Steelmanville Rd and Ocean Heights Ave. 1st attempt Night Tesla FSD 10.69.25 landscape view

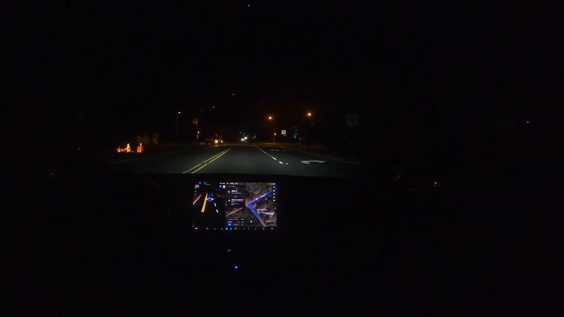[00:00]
Okay, this is the light at Steelmanville and Ocean Heights during the day. If it's turning left and it's driving, it ignores this light. It wants to make a left turn on red during the day. You can see at nighttime, it doesn't want to run this light or turn left on red at all.